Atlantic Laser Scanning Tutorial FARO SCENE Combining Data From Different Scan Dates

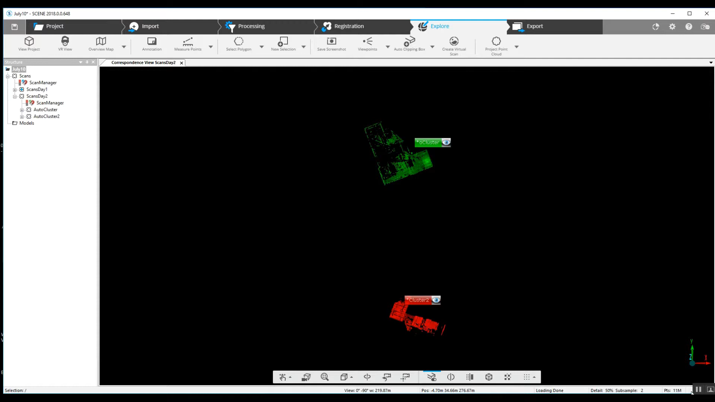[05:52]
now after going through just a couple of simple rotations with our
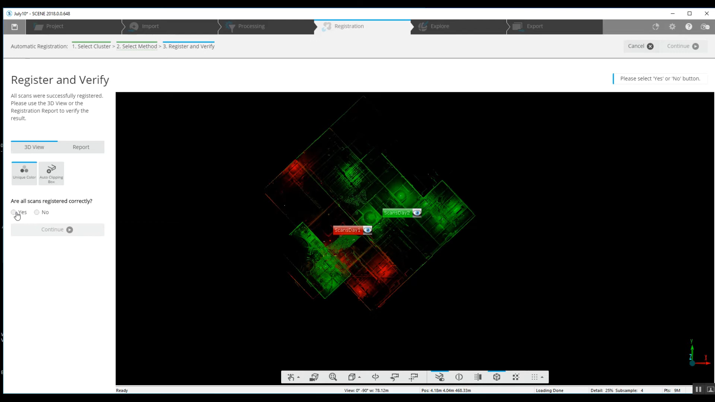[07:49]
with another cluster they're treating the cluster as though it's one scan so very important to lock each cluster and that's going to give you a quick result when you scan when you register the two together so
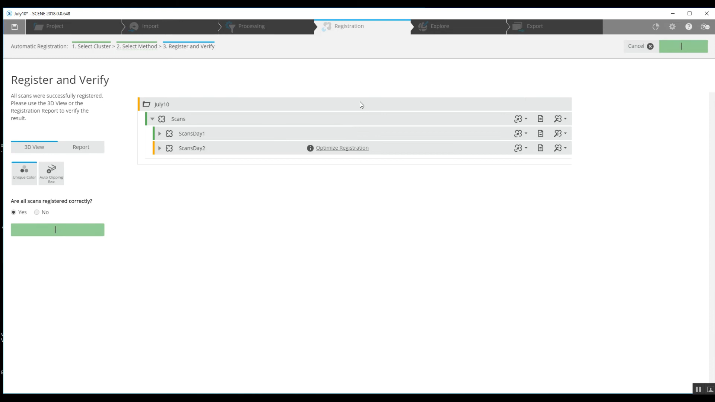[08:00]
we'll finish that jump into our
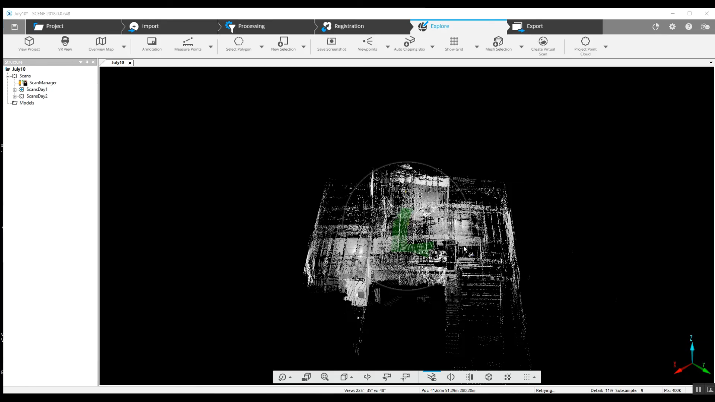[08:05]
explore page and we've got a nice complete project
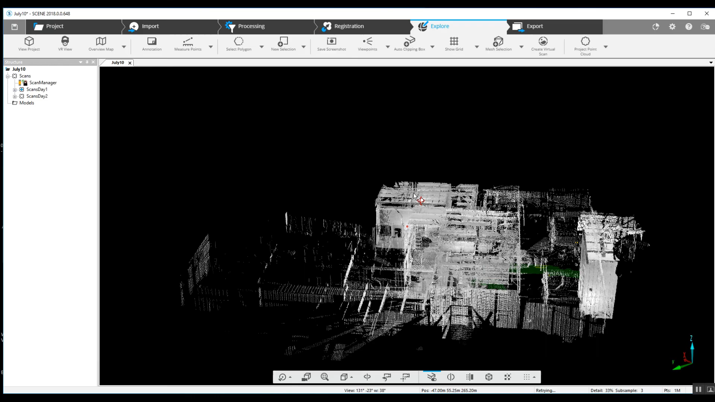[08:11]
here that was scanned on two different occasions and we've put it all together in one one project name thanks this is nick